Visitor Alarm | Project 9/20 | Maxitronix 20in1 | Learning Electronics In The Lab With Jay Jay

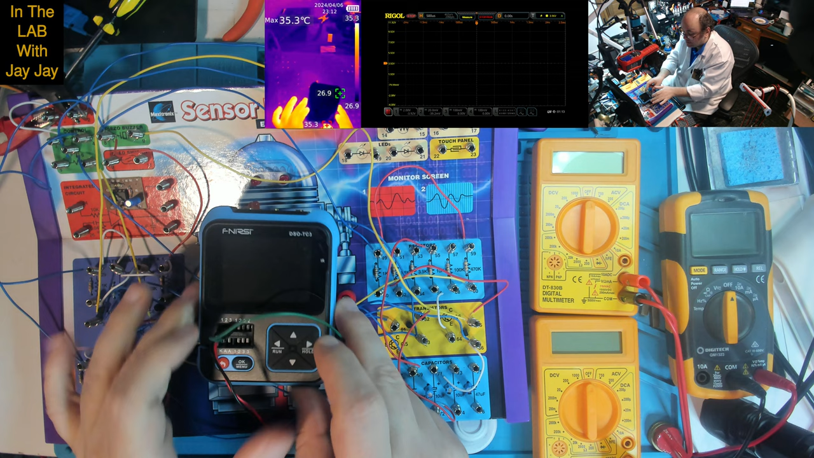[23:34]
On screen: max 35.3°C
uh, DSOTC3 to figure out what the forward voltage was across my, uh, orange LEDs. Uh, and the reason I did that is because I don't have a data sheet for these LEDs.